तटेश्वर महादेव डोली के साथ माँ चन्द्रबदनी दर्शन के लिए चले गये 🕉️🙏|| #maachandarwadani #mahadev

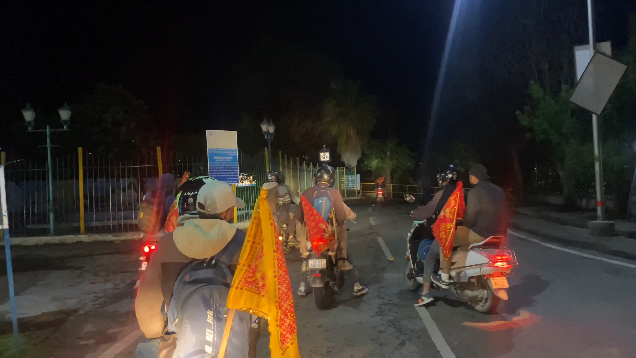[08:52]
और डैम के ऊपर से जाने वाले हम।
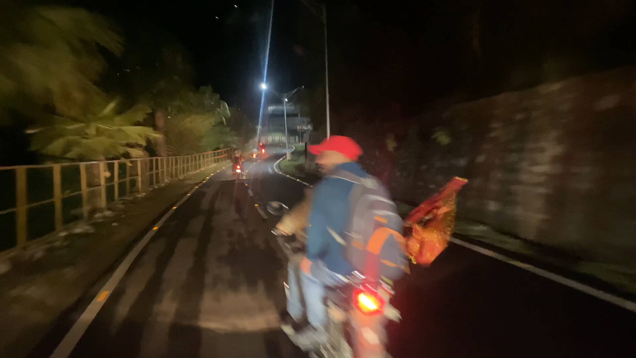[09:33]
काफी अच्छी रूह है यहाँ पे, और निकल चुके हैं गेट के अंदर टिहरी लीक के ऊपर,